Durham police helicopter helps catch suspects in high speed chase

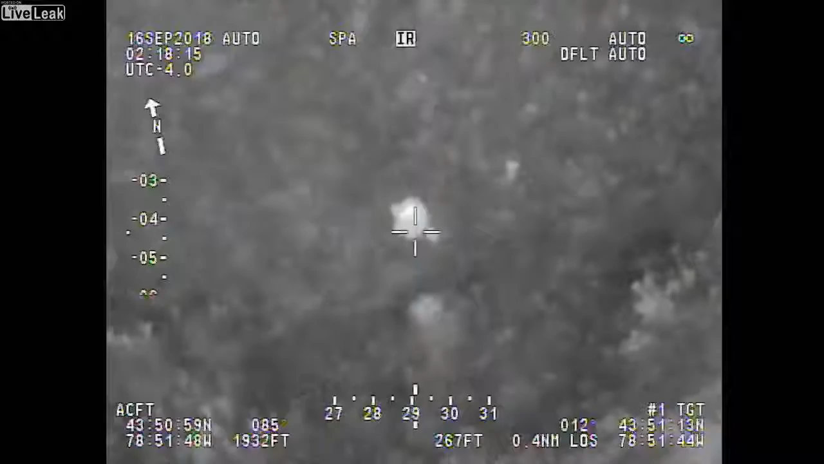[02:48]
Everyone, the one down the south end on the field has gone to ground, not moving at this time, we'll keep my eye on him.
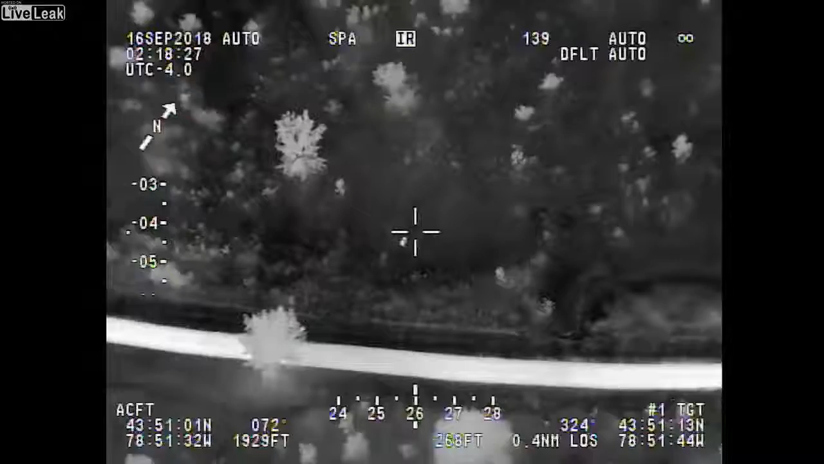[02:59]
The one in the backyard, what's the address?
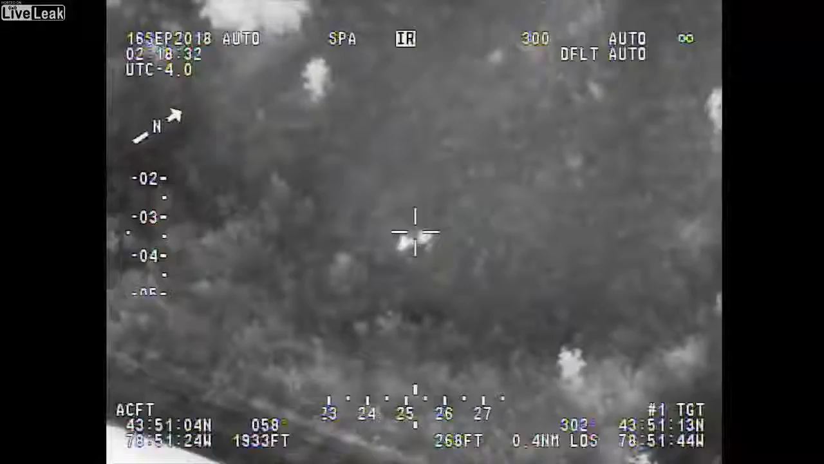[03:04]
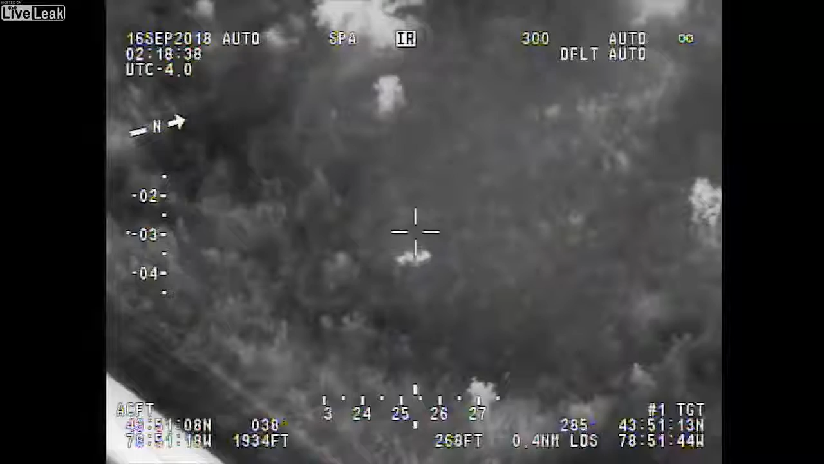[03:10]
The first one on the curve. I think I heard 15-21 if that was correct.
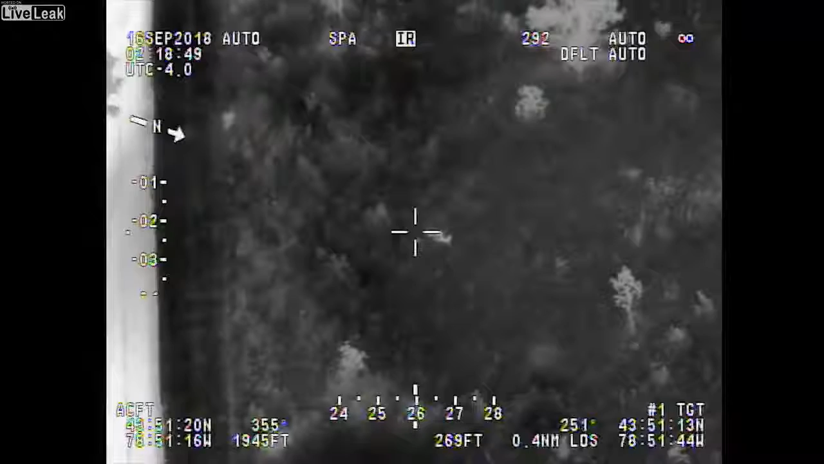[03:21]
Originally they said 15-27, Connery. Okay everyone, we got two officers coming to the back of 15-27. There are copies, I don't have visual on that right now, I have visual on the one down by the footpath laying in the field.
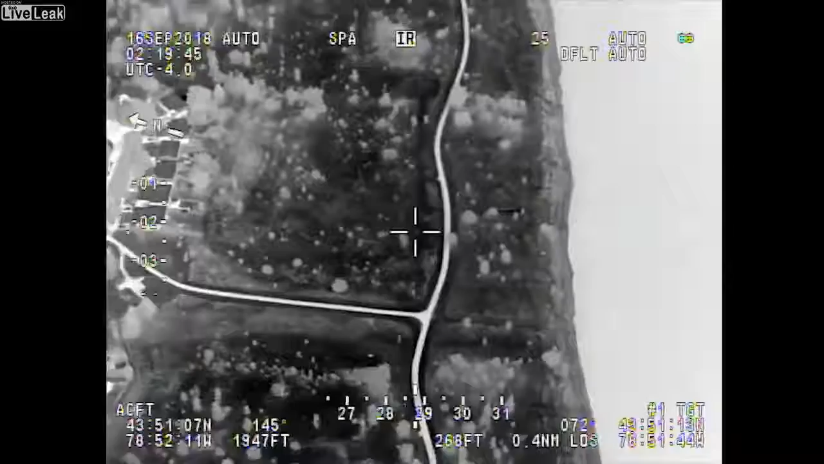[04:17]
Air one directly south, all the way down by the footpath that runs east-west along the shoreline.
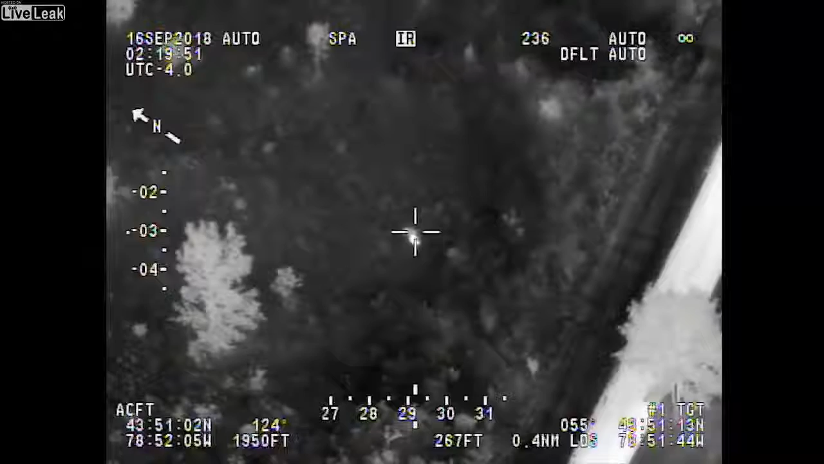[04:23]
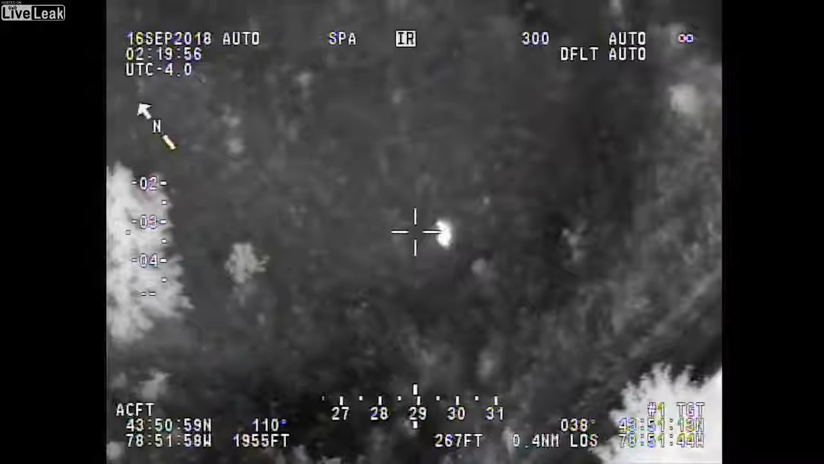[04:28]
If we can get somebody down there to grab him, he's laying down in the grass right now, I can get back on the backyards and start digging them out.
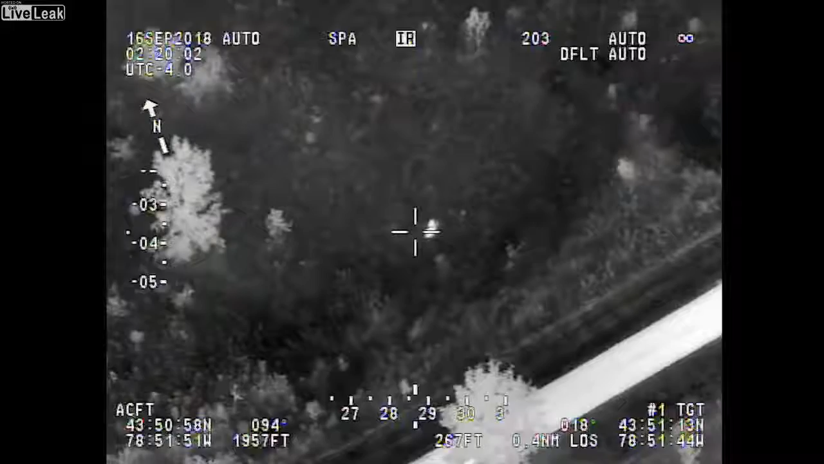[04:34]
The path connects to Connery Crescent and also at the end of Park Road. The path connects to Connery Crescent and also at the end of Park Road. Sergeant 2, Fickle, are you in Keating going to the body in the field?
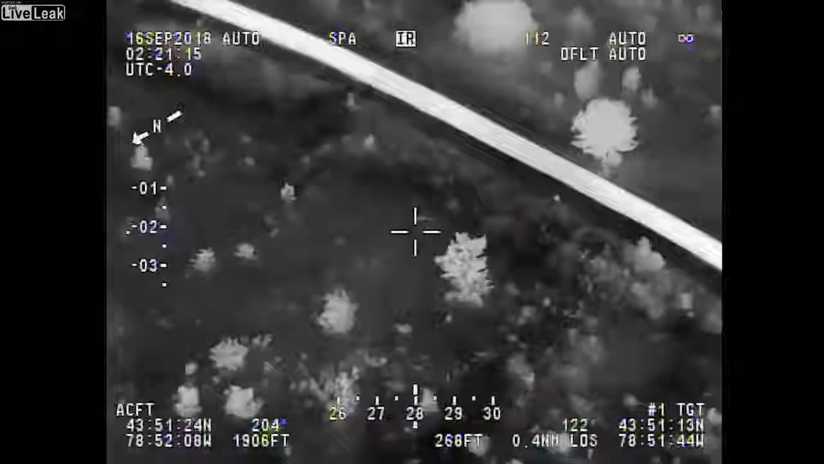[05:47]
A-3-22-2-A-1, you see us?
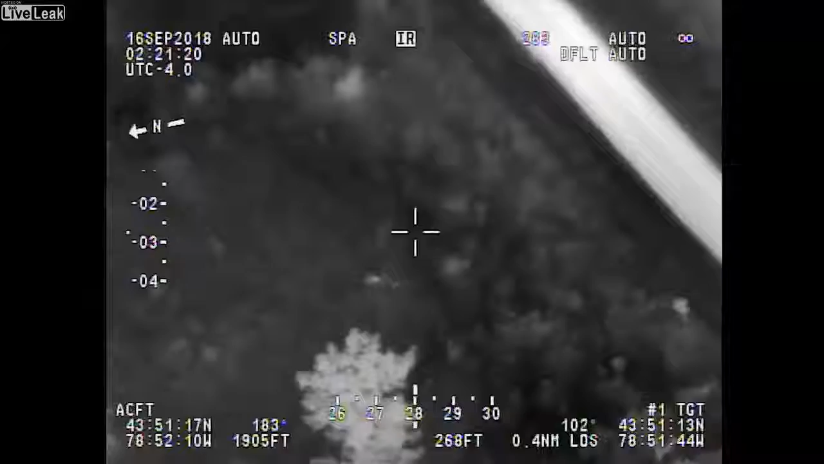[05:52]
Everyone stand by, if you go all the way on the pathway that runs north-south all the way to the end, down where the water is,
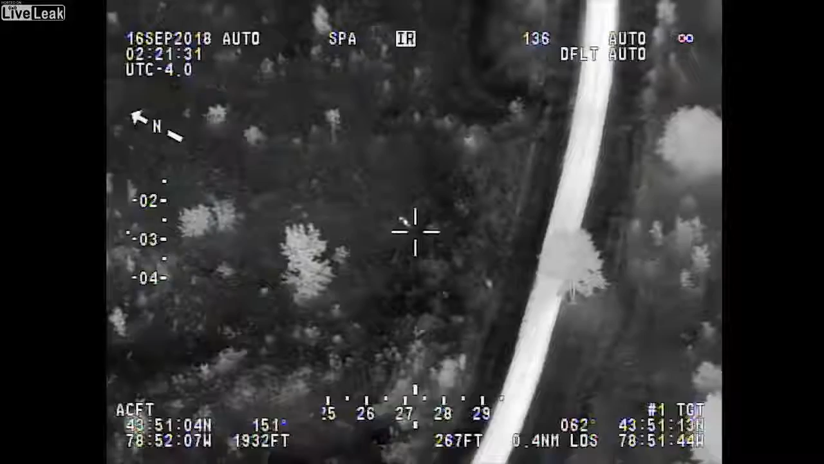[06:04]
go east, and it's not far in on the north-south.
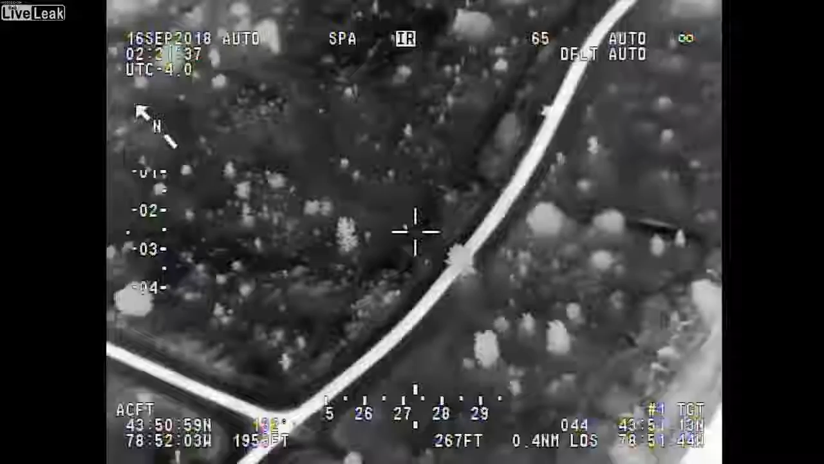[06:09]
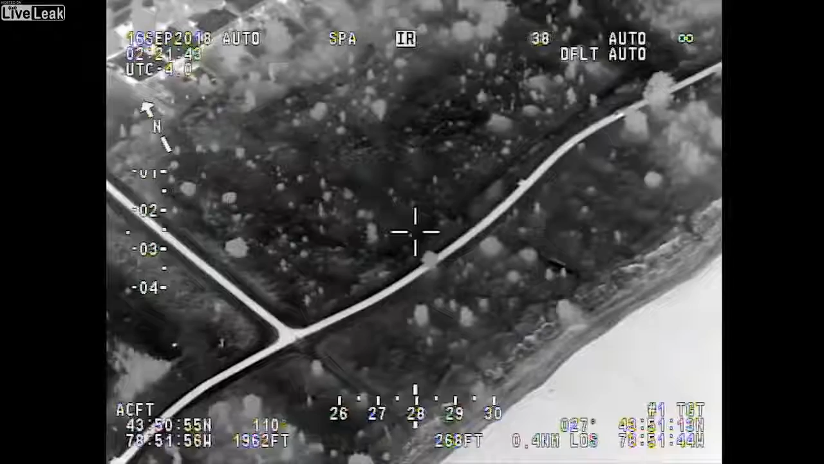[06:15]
Okay, cruiser on the pathway, continue on.
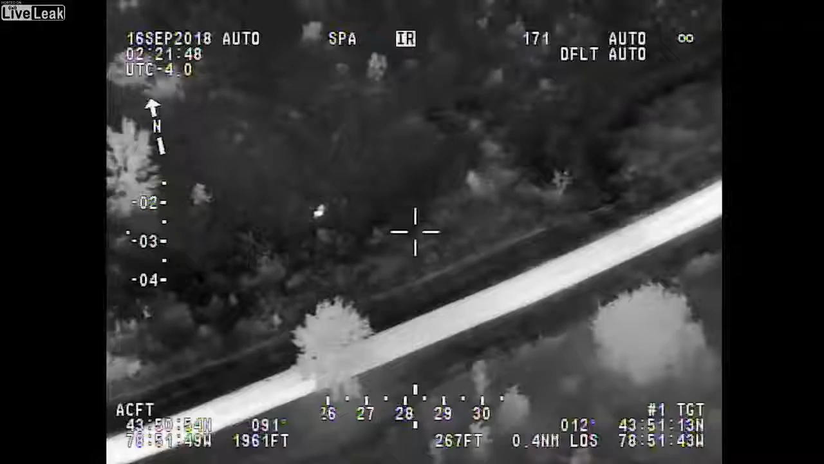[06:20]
I'll get you to stop before you get to them, so I'm going to stay on the mic if you can continue on. Subject is still laying down in the grass.
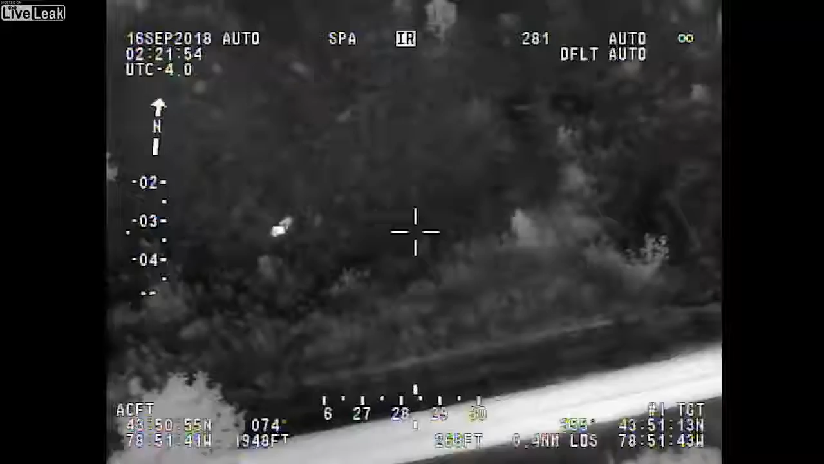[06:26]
So, keep going, keep going, slow down, slow down, slow down. It's about your one o'clock right now.
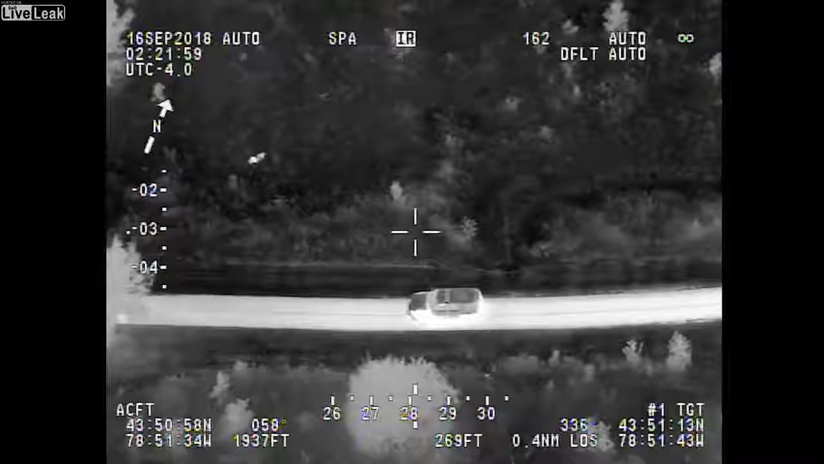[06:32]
One o'clock, just a little bit in the field there.
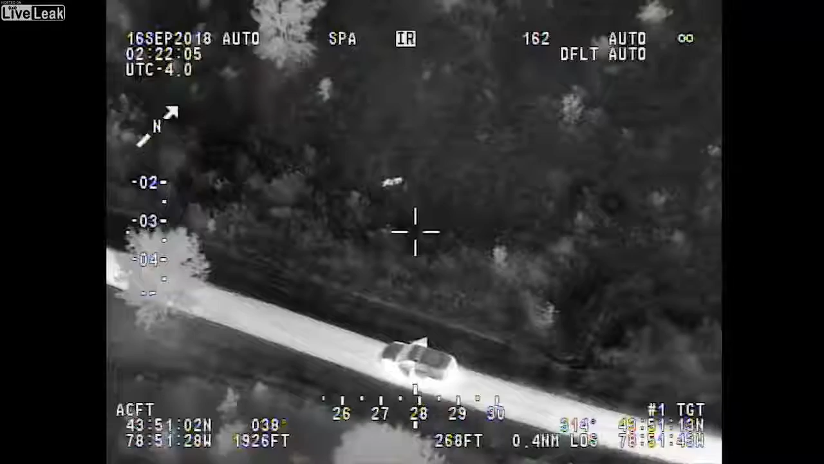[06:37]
Which cruiser are you talking about?
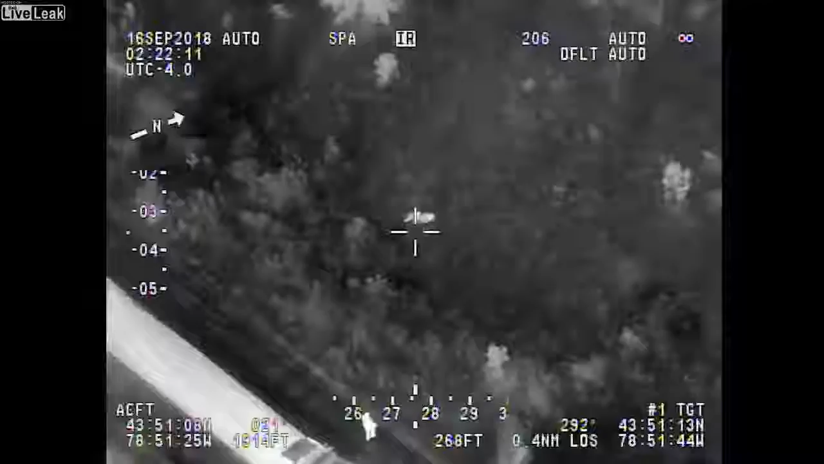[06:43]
Cruiser with the two people out right now, one's walking north in the field, directly in front of you to the left slightly.